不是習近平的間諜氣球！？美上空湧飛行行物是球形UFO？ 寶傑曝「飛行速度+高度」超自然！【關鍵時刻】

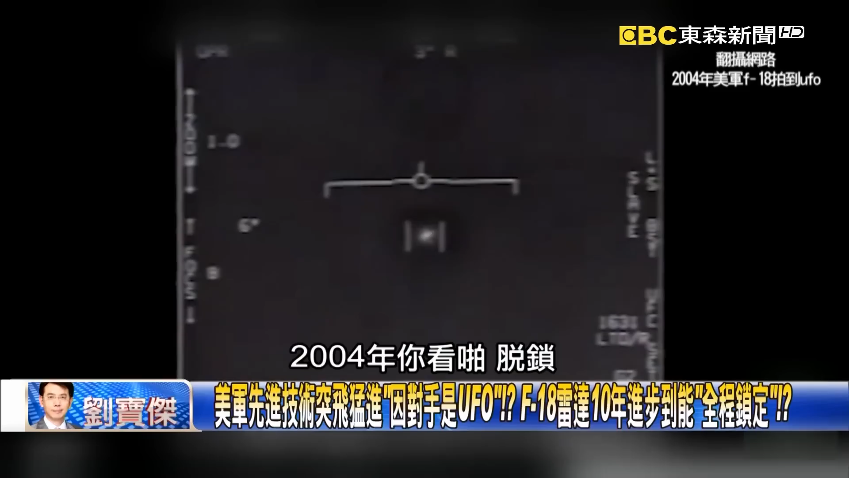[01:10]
脱锁就是没抓到因为你万一你要打他的话一定要锁上对你如果不锁上那显然就被他逃走了逃走打不到跑了跑走了跑走了再锁然后再锁然后等下又爬了所以说我要先把你锁定锁定才发射然后结果没有想到这是2004当时的F-18F-18我锁不住你当我真的开始我要开始进行攻击的时候它的那个优福就跑掉了对
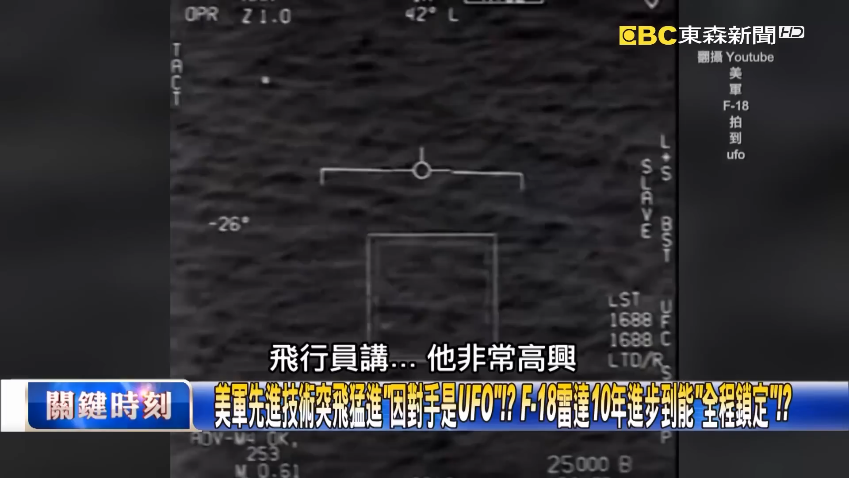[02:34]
了然后我们再看第三步这个是还不是很快第三步你看很快的速度很空间看没抓到啪啪啪追追追追啪锁上所以它那个镜头里面飞行员讲哇他非常高兴所以这也是它的影片公布的原因实际上它公布这个原因是有绩效的它不是阿玛阿格公布适当的时候公布适
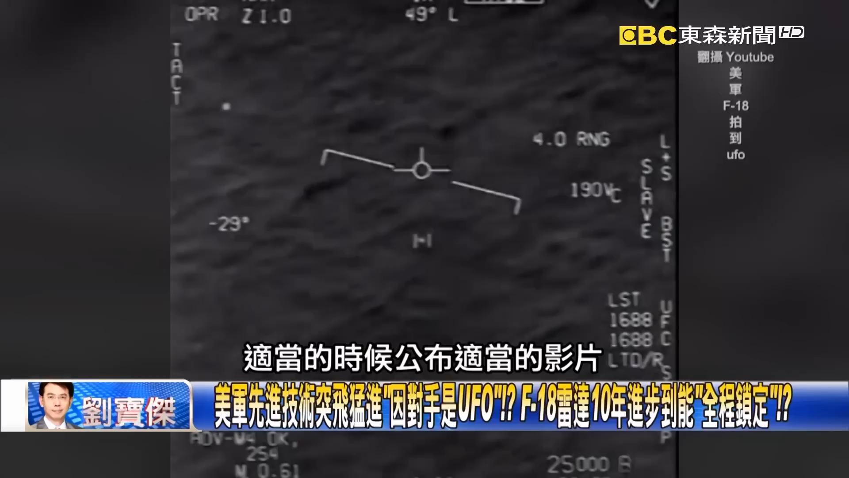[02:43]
当的影片让大家知道实际上就军方的偷笑你看以前的技术不一线我技术可以了所以你说如果觉得你看全程抓到全程抓到刚才讲美国现在的空军美国的军方美国的F-8A到底有多厉害它在空中锁定敌人的能力到底多强如果我们这样你现在去跟俄军比那根本不是对手
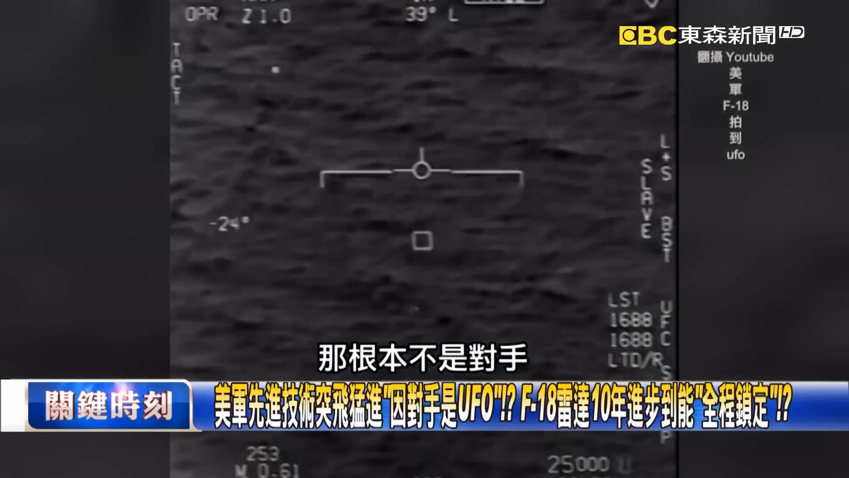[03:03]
跟中国比也不是对手现在唯一的就是这种幽浮幽浮刚刚讲到你从2004年2004年的时候我根本锁不住那个幽浮想跑就跑想闪就闪想变形
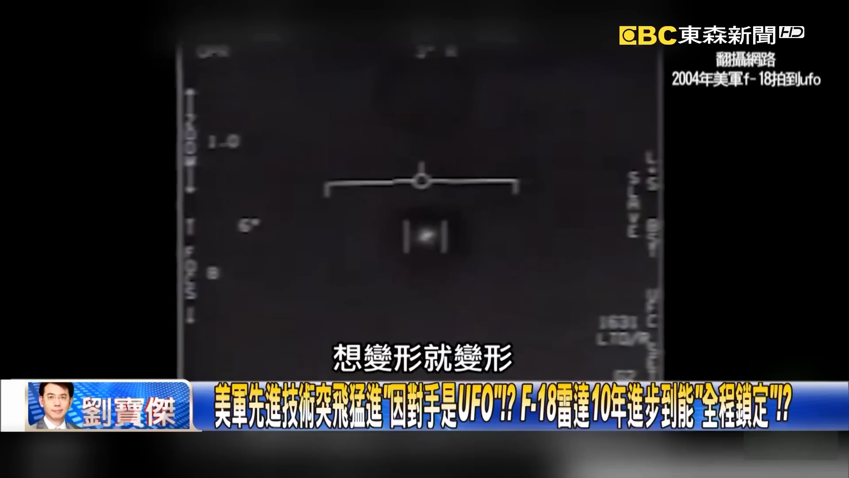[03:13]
就变形我根本不能锁住可是没有想到从2015年之后这幽浮只要被我锁定这是2004的2004的时候我
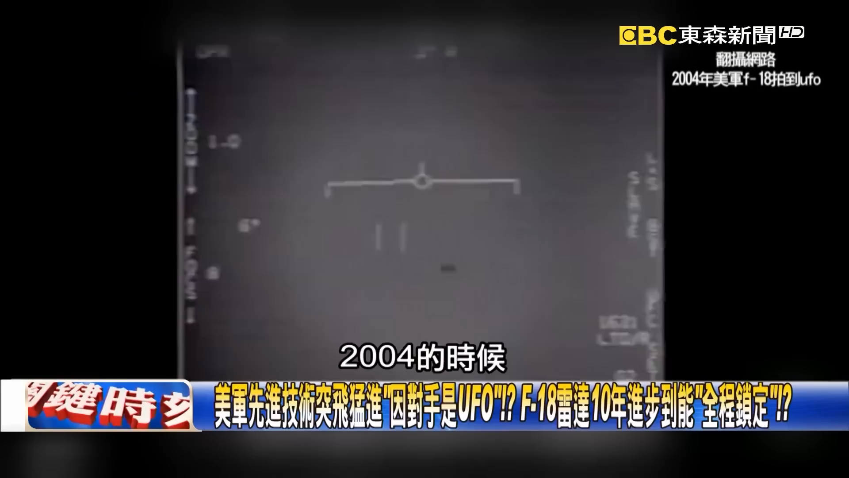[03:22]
还可以变形还可以闪掉对可是到2015年全程抓到美国空军就完全不一样了对对对好这个就是2019年
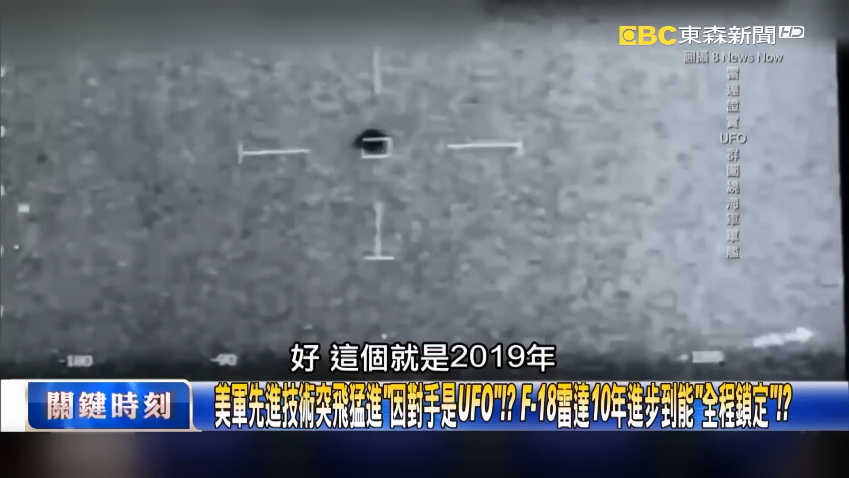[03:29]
就是美国奥马哈航母在航母上抓到一个东西在水面上一直停在地方停了差不多两个多小时这个不但停在这边这个还有雷达佐证那下面一张雷达佐证的图有雷达佐证我们看下面一张雷达佐证的图
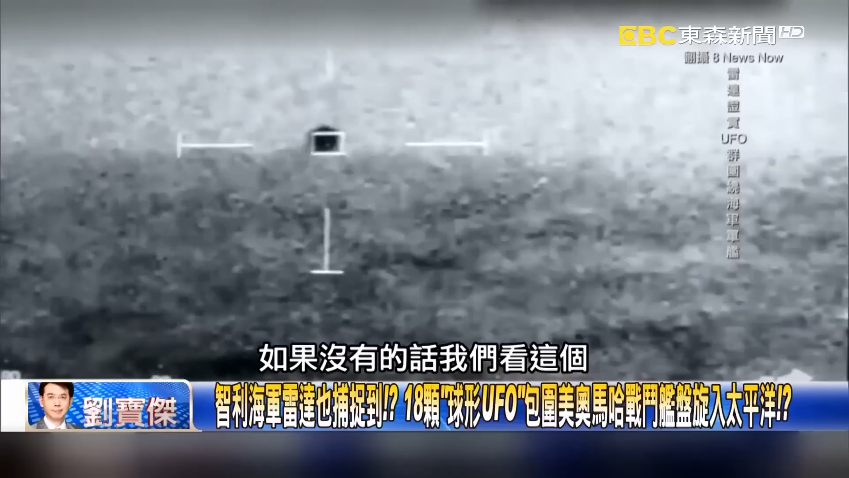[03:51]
如果没有的话我们看这个看雷达佐证最中间的就是奥马哈航母旁边围了18个目标这18个目标这18个目标通通都是
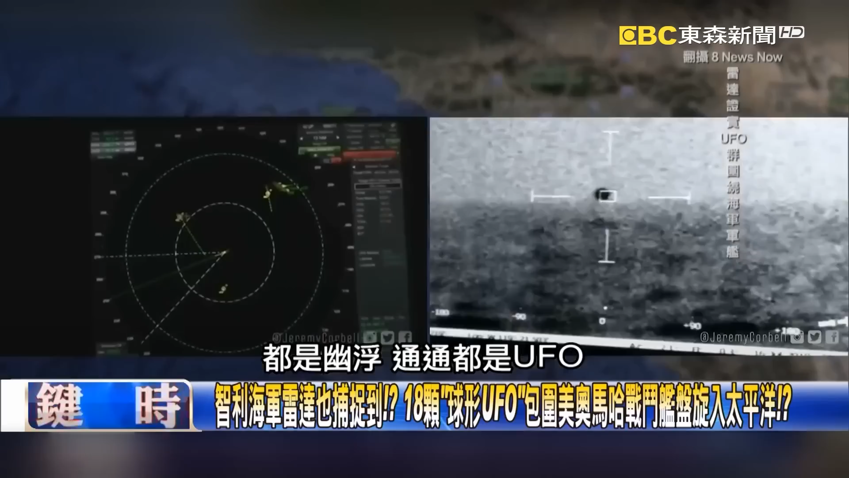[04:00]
UFO所以使得美国不得不
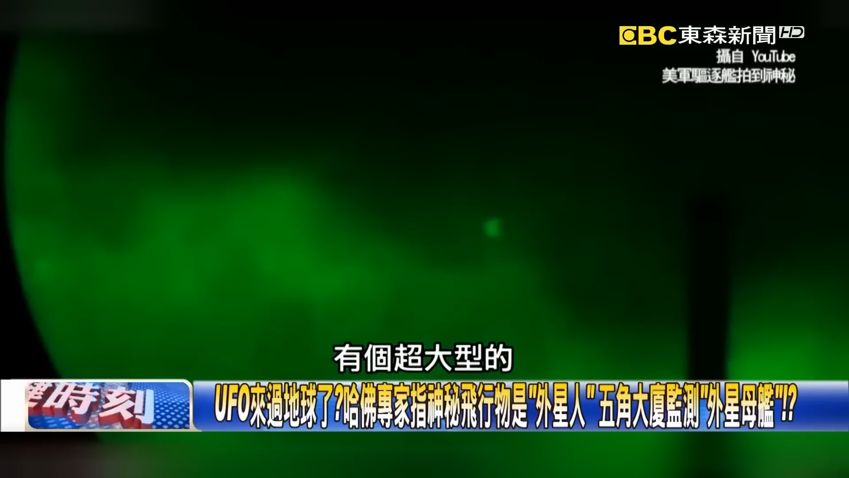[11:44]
进太阳系对 它是从太阳系开始而且它不是单兵前进它是有一个类似于母舰的这个母舰就是类似我们大概就星际大战看过嘛有个超大型的里面有非常多小型的所以星际大战是真的对 它里面真的用所谓的外星
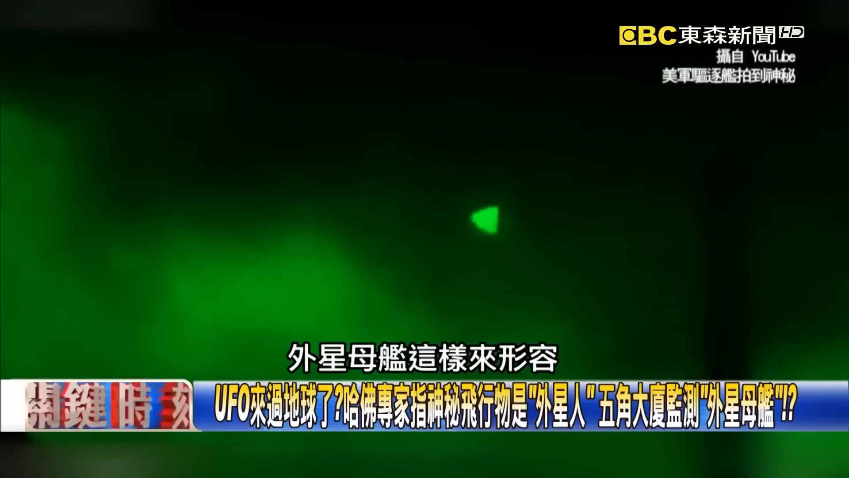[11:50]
母舰这样来形容里面有非常多释放那种小型的探测器就是类似于我们那种无人机一样在整个太阳系里面去做所谓的探测然后他们说除了来过太阳系之外也有可能来过
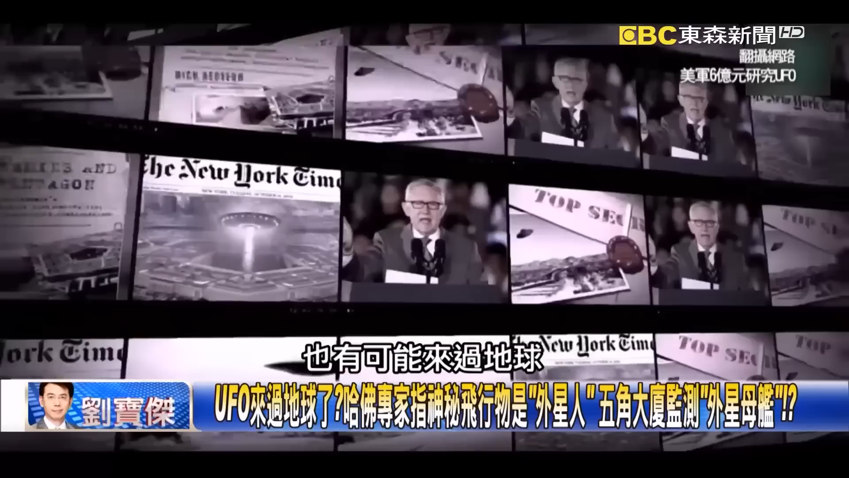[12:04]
地球而且他讲来过地球的过程中现在哈佛
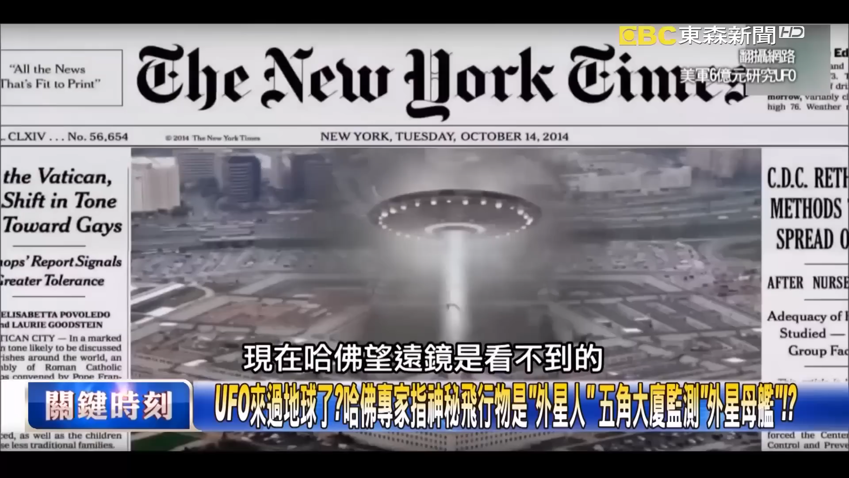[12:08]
望舰机是看不到的美军有一种太空监测系统可以在三万六千公里以外的高空看到一公尺长的不明飞行物
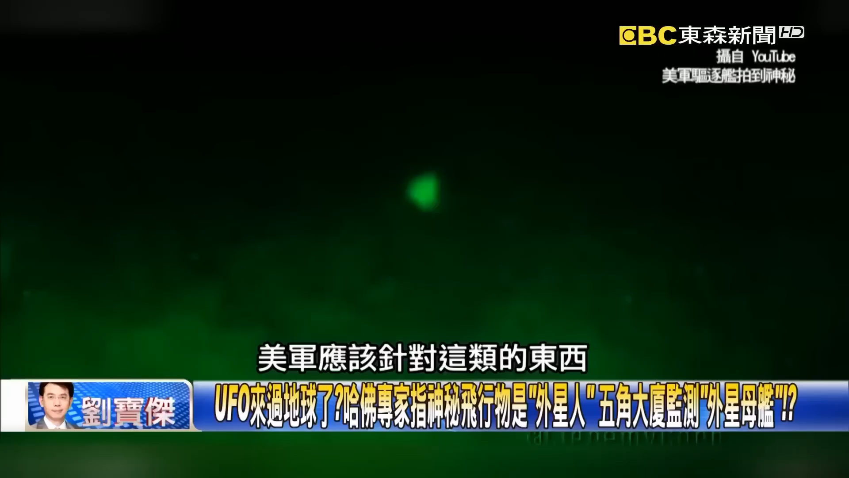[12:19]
美军应该针对这类东西积极去做检验那这个报告里面写得非常非常完整他甚至说像这种小型的飞行物进到地球周遭的时候会看到类似火花或是火球这就是空气摩擦火球对 所以我们常常看到类似这种闪光散点的时候其实这闪光散点
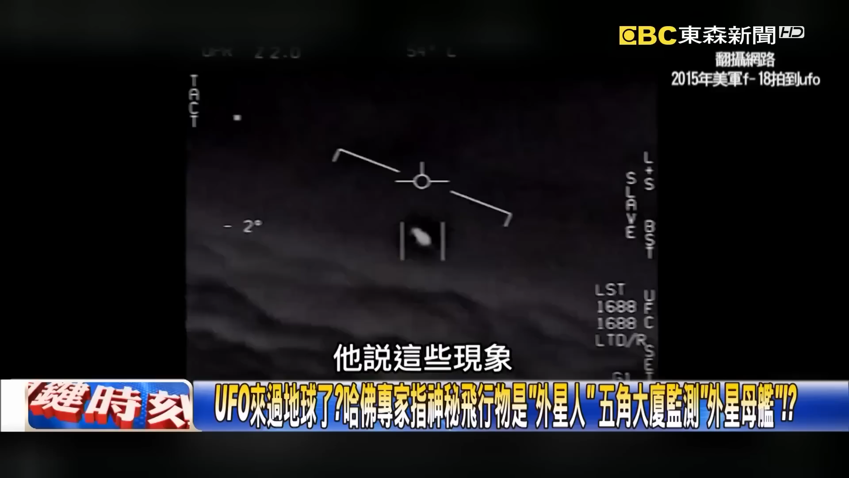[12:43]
可能是外星的不明飞行物进入到大气层时候的瞬间摩擦所以他说这些现象都不要把它当成箱野奇谈而且我们刚才讲了它的速度非常奇特而且它会变换轨道更夸张是什么更夸张的是它都是三角形的现在人类的飞行物根本没有这种形状对 我们现在看到这种不明飞行物的第一个 它的形状是三角形这三角形完全不符合我们现在做的所有流体力学应该有的飞行器这是一个第二
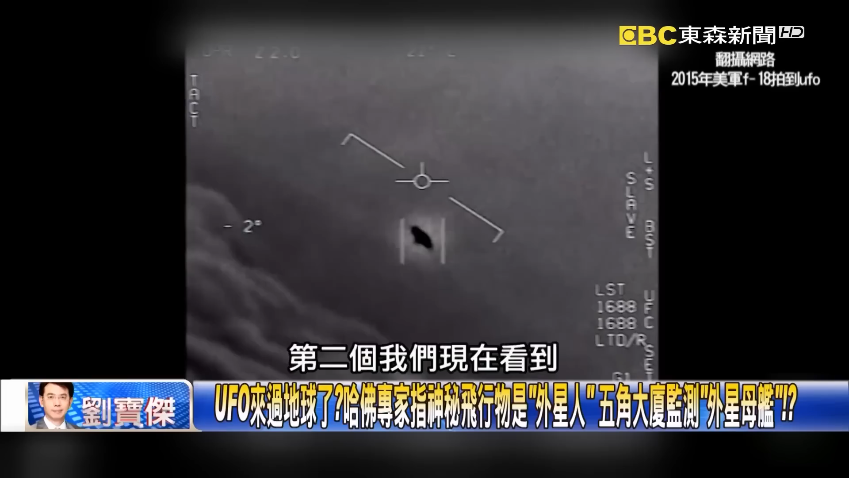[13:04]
个 我们现在看到所有飞行器它的飞行的轨迹都是线性的